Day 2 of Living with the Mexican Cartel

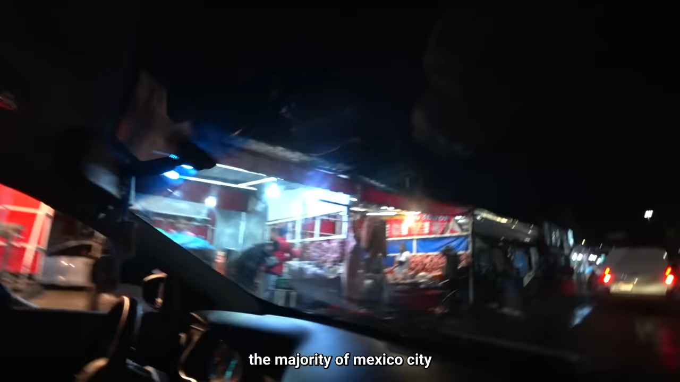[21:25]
The majority of Mexico City gets their meat from this market.
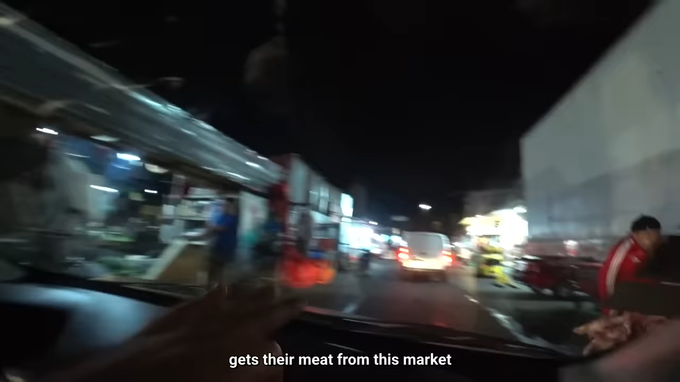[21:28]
It's just a big ass open meat market in the middle of the street.